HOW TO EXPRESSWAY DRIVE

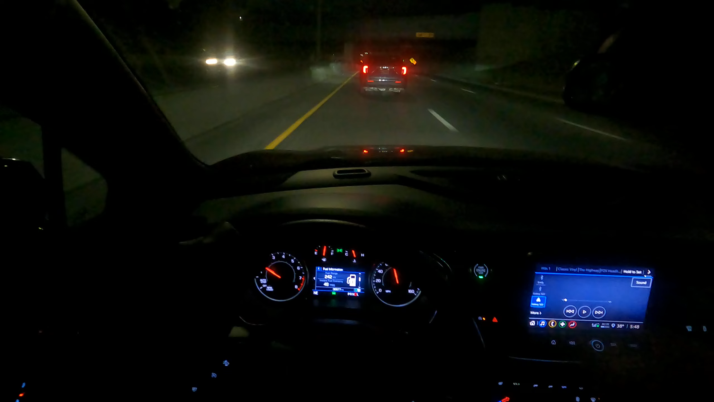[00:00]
Okay, guys, we're here and definitely early morning traffic. You can see people flying, being very aggressive. This is the type of traffic you're going to be dealing with when you start driving, getting into